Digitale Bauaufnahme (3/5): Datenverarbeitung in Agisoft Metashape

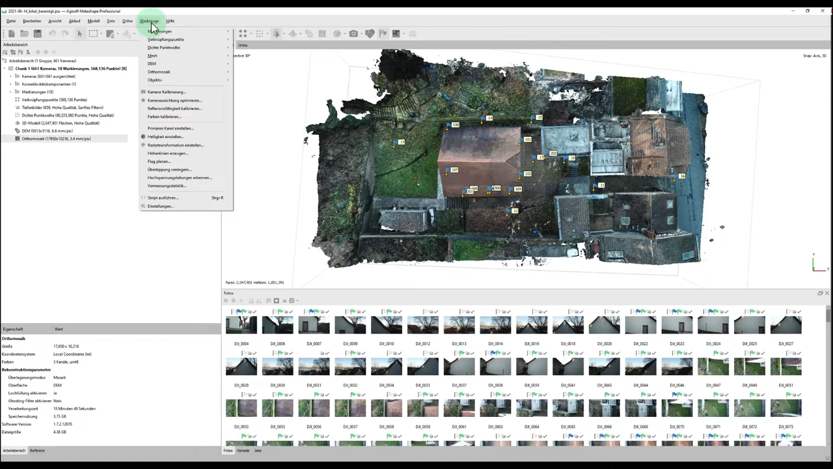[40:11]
Daraufhin berechnet er dann diesen Bericht. Wenn die Berechnung, die so circa eine bis zwei Minuten dauert, abgeschlossen ist, erscheint hier eben die Vermessungsstatistik.
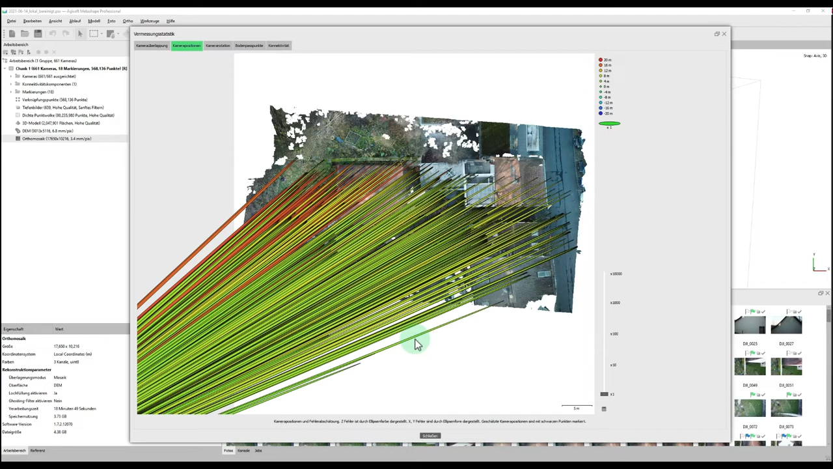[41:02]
Und jetzt durch dieses lokale System da ganz woanders hin gezwängt wird. Deshalb ist das jetzt hier sehr, sehr unaussagekräftig. Hier zeigt er dann auch Kamerarotation an, da hat er jetzt aber in dem Fall keine Daten. Was für uns jetzt genau noch spannend ist, ist einfach hier die Bodenpasspunkte. Da zeigt er eben auch hier zu einer Farbskala die Fehler an, die er in denen für die berechnen kann.
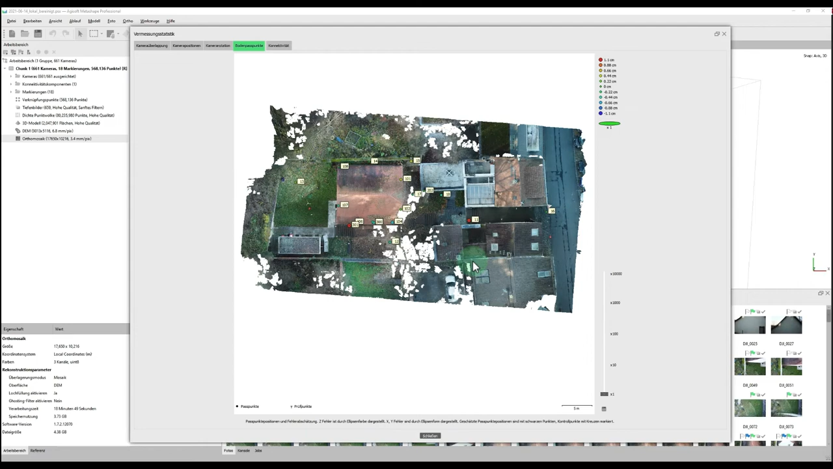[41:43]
Und da sieht man, dass jetzt hier mit 1,1 cm das absolut im Rahmen der Genauigkeiten sich befindet.